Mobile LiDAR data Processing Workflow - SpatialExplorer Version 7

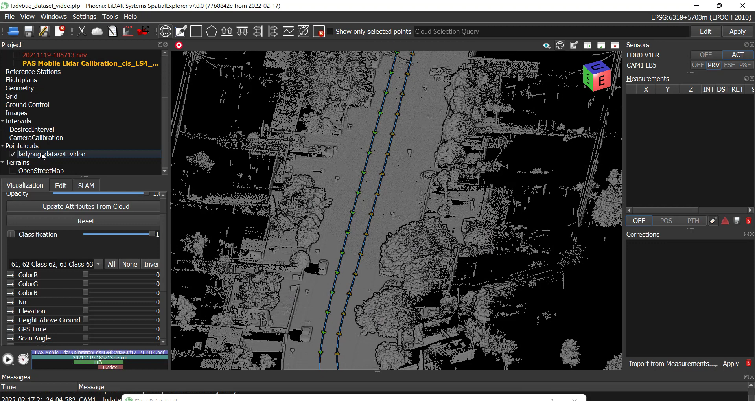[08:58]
After the noise has been classified, the next step is to remove the noise filter to remove the noise filter to remove the noise filter. The next step is to classify ground.
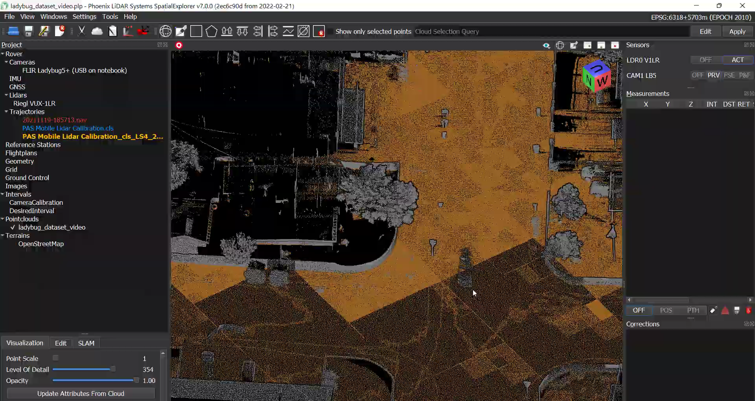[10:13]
Finally, use the Classify on Selection tool to manually classify point cloud features. In this example, a moving vehicle was scanned and we would like it removed from the dataset.
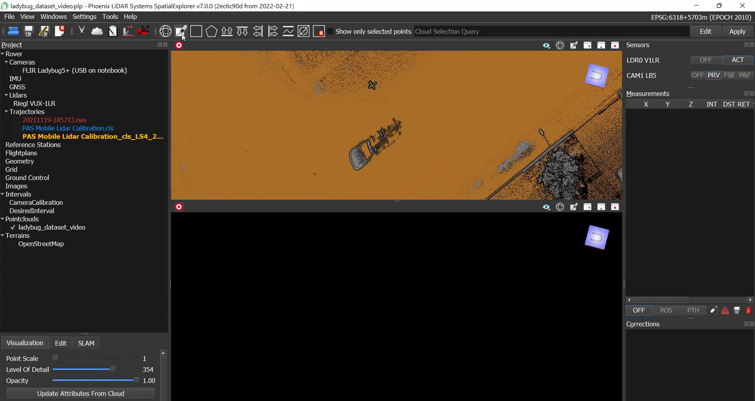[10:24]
The process to remove a vehicle is to first create a profile isolating this feature. Then, open up the Classify on Selection window and configure the old and new classes and enable Classify on Selection. Then, simply choose one of the selection tools, in this case the Classify Above Line tool, click the starting point, and then click the end point. In this example, any class above the line will be classified as a noise class.